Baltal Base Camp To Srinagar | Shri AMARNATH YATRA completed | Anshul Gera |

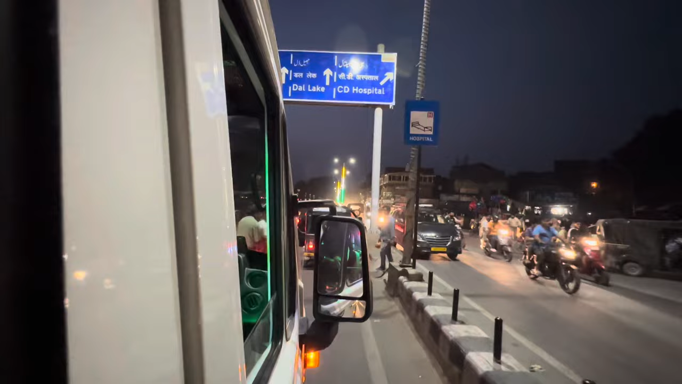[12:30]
भाई, दल लेक जाने के लिए बहुत ट्रैफिक है भाई, बहुत ट्रैफिक है, हम सब ने अपना प्लान चेंज कर लिया है, वापस चलते हैं, कौन उतरेगा भाई, देखो कितना हो,